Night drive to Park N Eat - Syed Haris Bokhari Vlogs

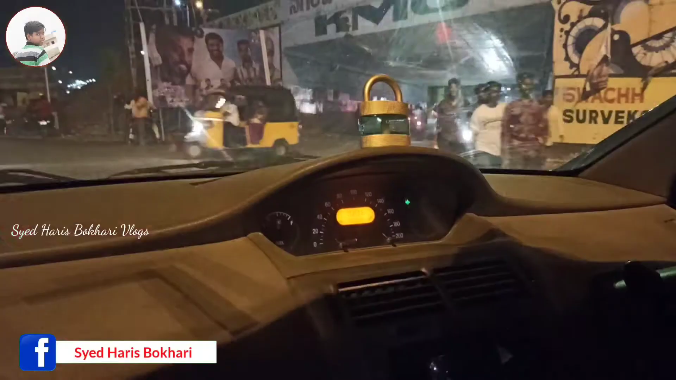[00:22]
तो यार guys, ये है चिन्नमा सर्किल की चैनल और यहाँ से जो है हमको
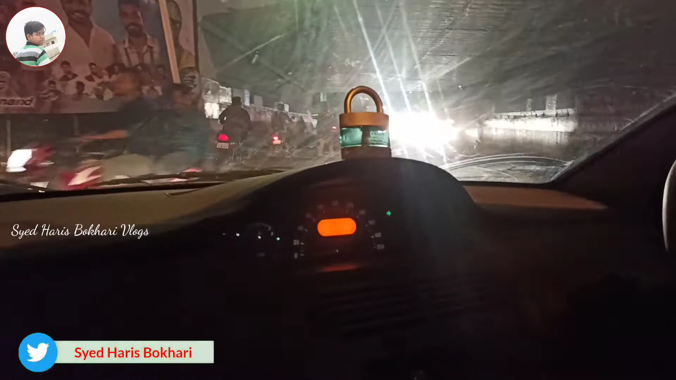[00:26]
आगे की तरफ जाना है और अभी की तरफ चलते हैं, देखते हैं क्या होता है।
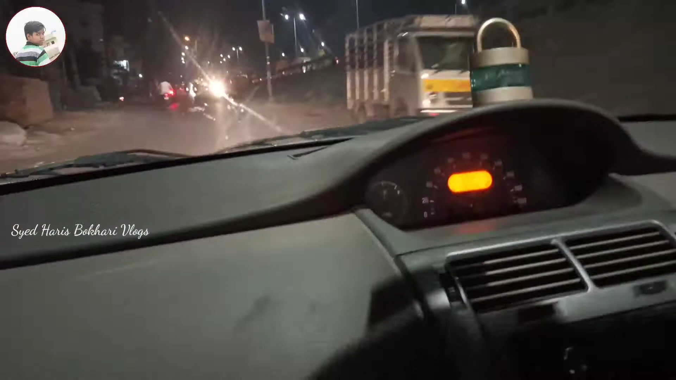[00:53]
यार गाइस, यहाँ पर जो है आईटीसी में जो है फ्लाइवर बन रहा है और ये जो है तकरीबन एक या दो महीने में ओपन होने वाला
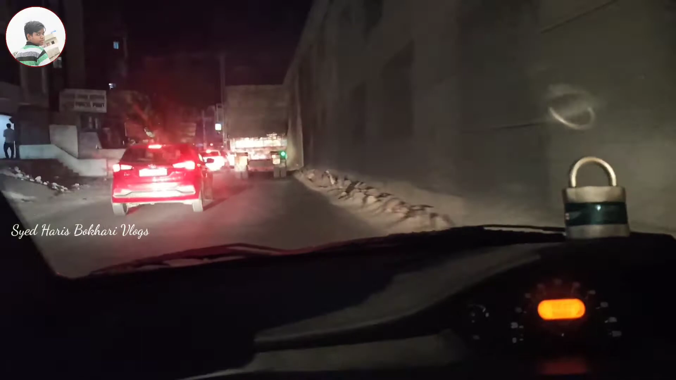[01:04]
है और उसके बाद ये सारा रोड जो है ट्रैफिक का मसला यहाँ पर रोड पे नहीं रहेगा।
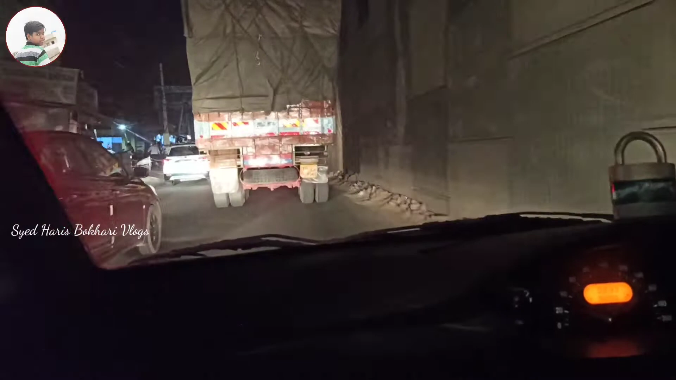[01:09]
आप देख सकते हैं यहाँ पर जो है बोनेट टू बोनेट ट्रैफिक होती जा रही है। यहाँ पर जो है बड़ी सी लारी तमिलनाडु से आई है,
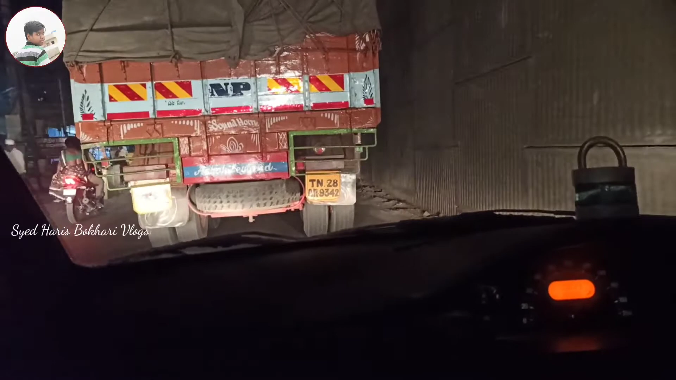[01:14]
हम लोग अभी आगे की तरफ बढ़ रहे हैं।
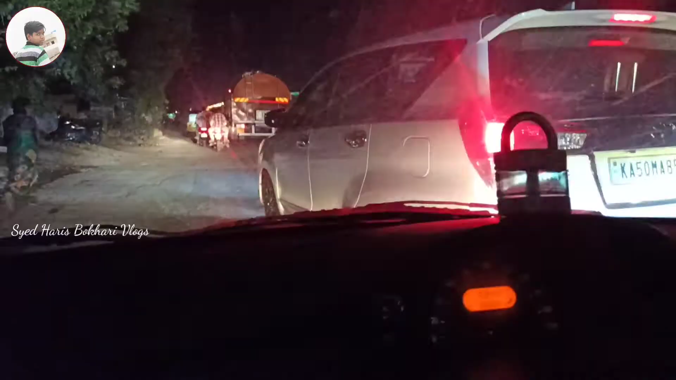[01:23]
सामने इनोवा आ चुकी है, मेरे सामने बहुत ही सामने इनोवा आ चुकी है। यहाँ पर जो है अंकल का अंकल की गाड़ी में पेट्रोल हो चुका है, निकलते हैं अंकल और हम लोग आगे की तरफ जा रहे हैं। और ये आप देख सकते हैं हमारा बेंगलुरु हैदराबाद हाईवे NH-44।